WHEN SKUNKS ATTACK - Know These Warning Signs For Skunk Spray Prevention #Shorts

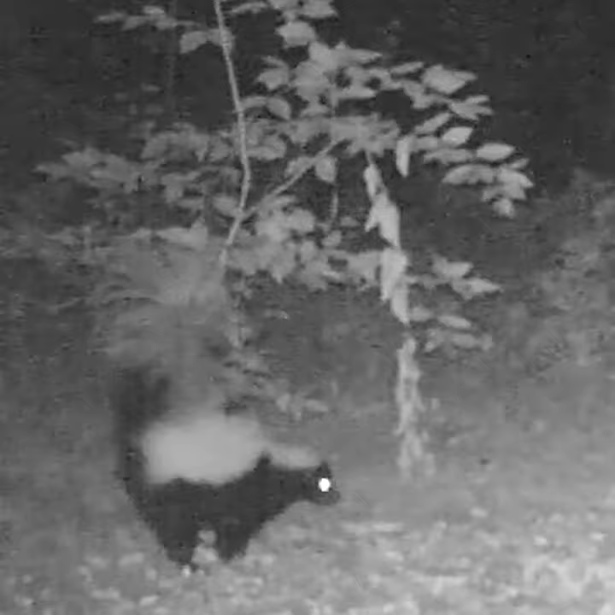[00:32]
It might freeze and shoot its tail straight up into the air, rear up on its back legs and stamp the ground with its front feet, or it might even do a handstand.
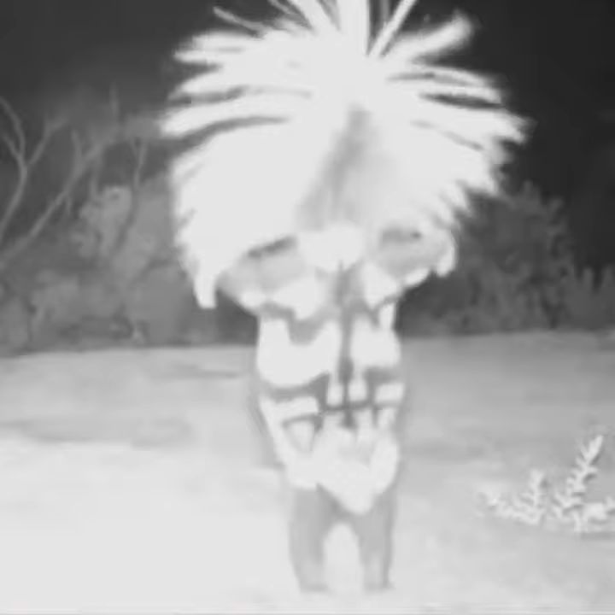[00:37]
No joke! If you see any of these things, quietly back away.
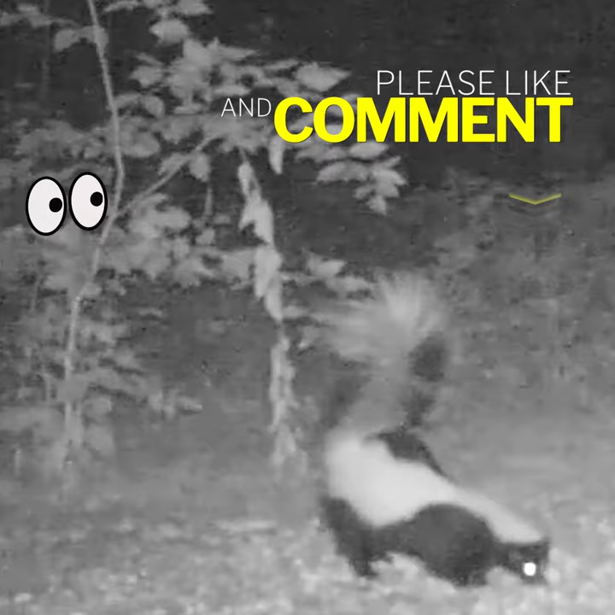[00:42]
Making loud noises at this stage can make the skunk spray. Oh, and remember, even baby skunks can spray you.